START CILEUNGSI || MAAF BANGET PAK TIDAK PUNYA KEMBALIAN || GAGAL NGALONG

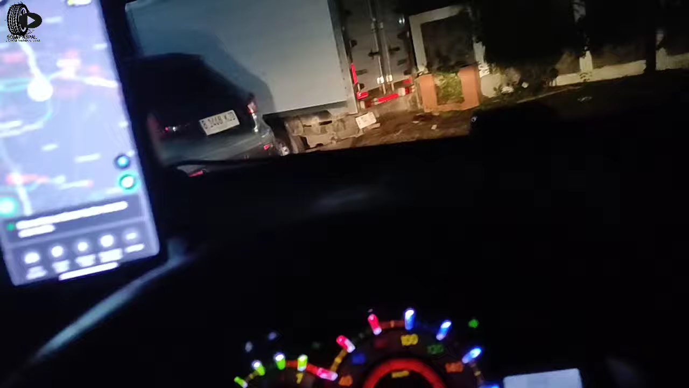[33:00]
Mendingan di sini aja dah, cari masjid sini dalam ada tuh. Masjid terdekat.